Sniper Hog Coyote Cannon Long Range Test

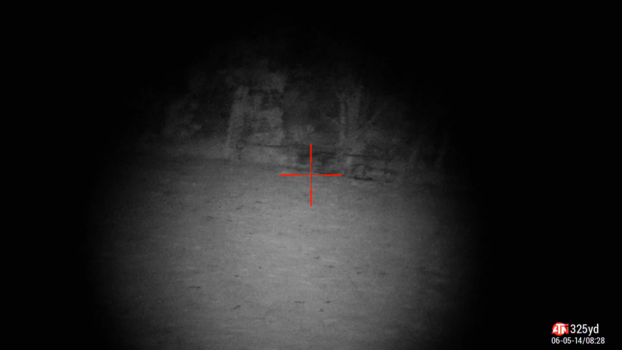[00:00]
All right, so I've got this on full spot. Show you how that's full spot, I guess.
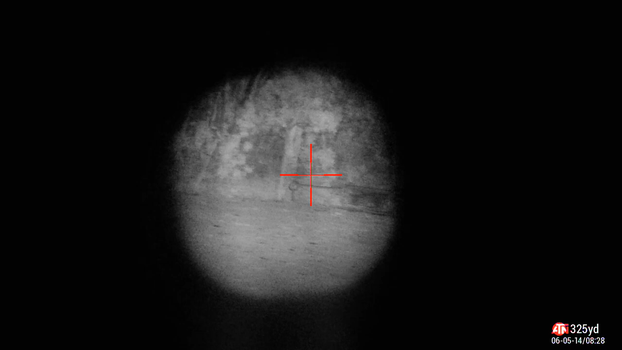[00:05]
It's flood. That's full spot.
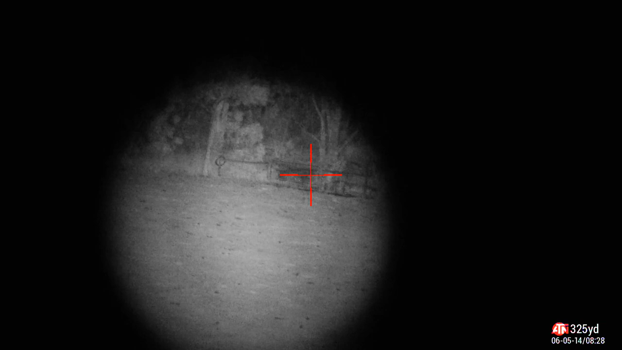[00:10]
I'll range it for the top of that hill over there. That tree. 328 yards.
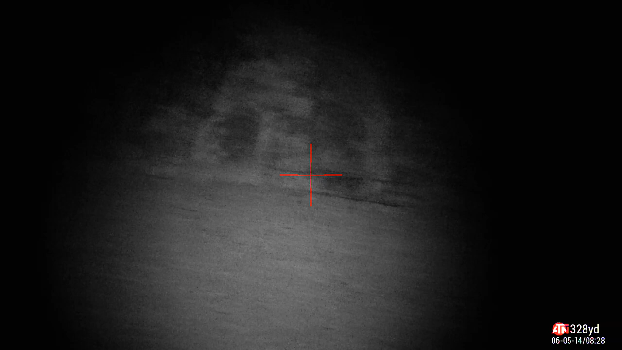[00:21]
Yeah, I don't have very good mounts yet.
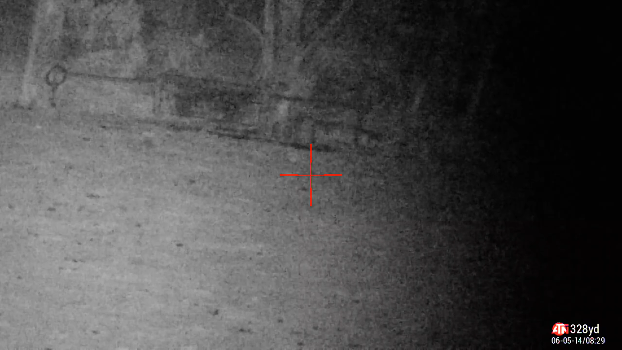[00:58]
I've been up here. There is no way with my other sniper hog I can get anything like that.
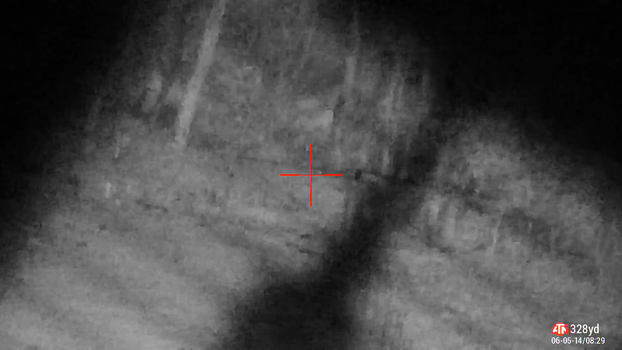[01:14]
I got no doubt that it's only going to get better when I get my proper mounts.
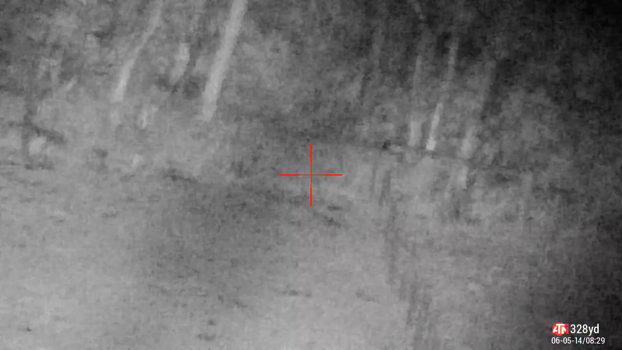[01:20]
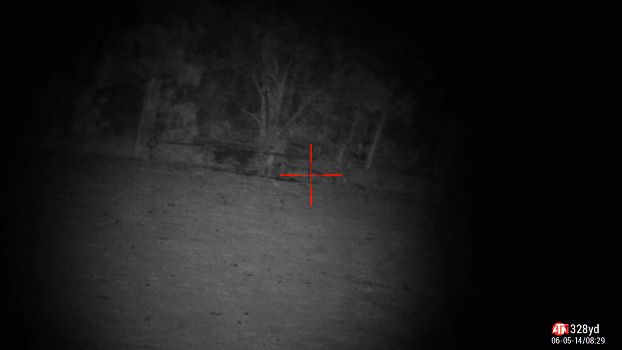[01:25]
Me at 300 yards,
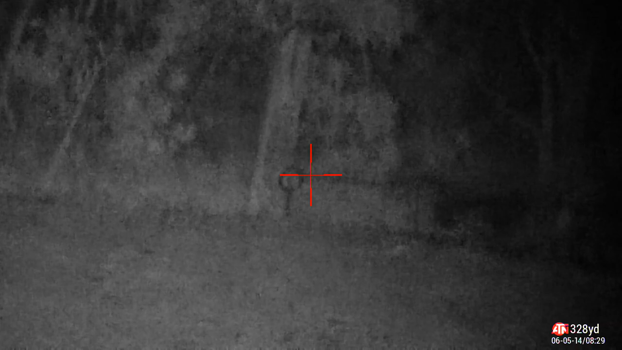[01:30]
I reckon that is incredibly acceptable. I would not be concerned about trying to line something out of that distance.
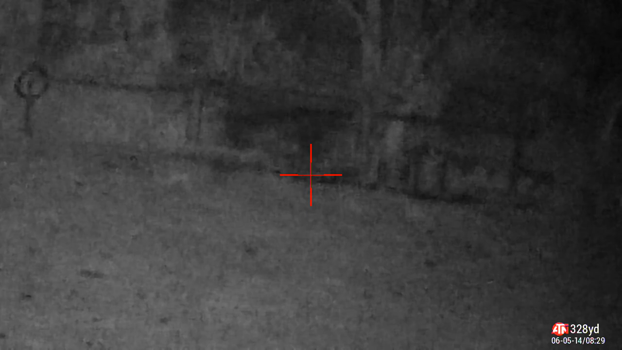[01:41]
I reckon if I had a clear shot on something there, I'd give it a crack.
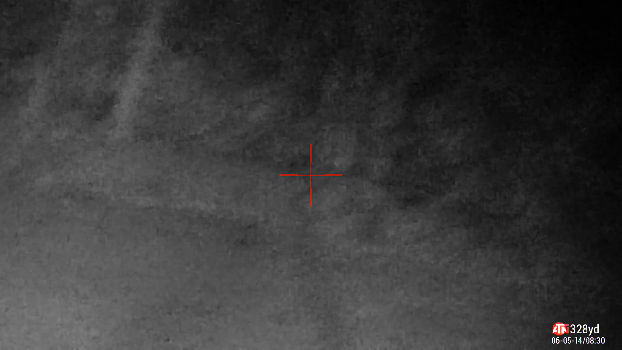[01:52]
Can't shoot them. Wombats, we get shitloads of them. They're a pain in the ass.
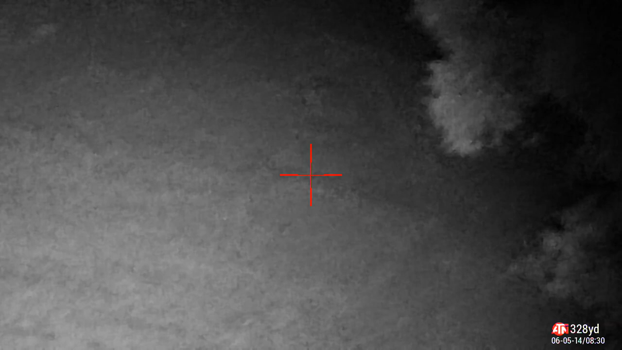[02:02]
Can't shoot them.